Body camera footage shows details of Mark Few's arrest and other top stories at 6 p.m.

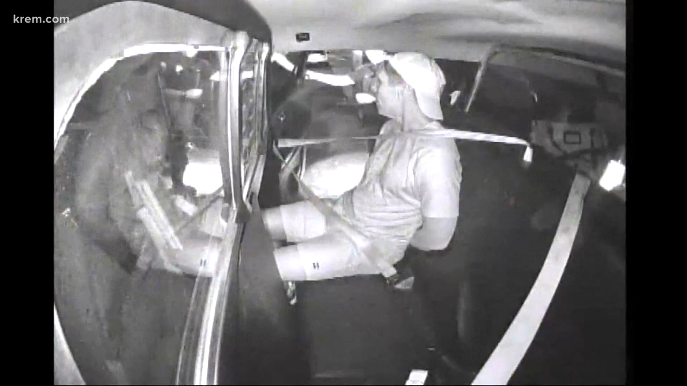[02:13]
They detained Few for refusing the tests and put him in the back of a police vehicle. He's visibly upset.